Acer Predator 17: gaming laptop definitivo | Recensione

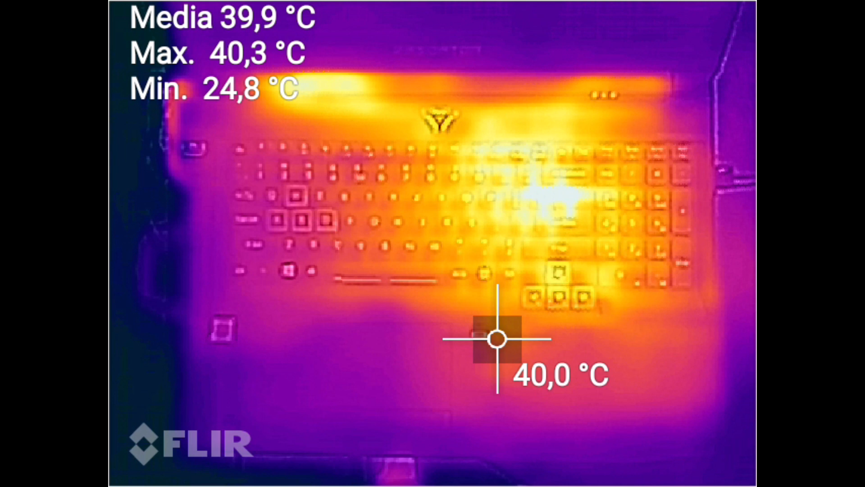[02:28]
On screen: spot 40.0°C, max 40.3°C, min 24.8°C
gradi nei test di stress con 3D Mark ad esempio però il retro, la zona qua,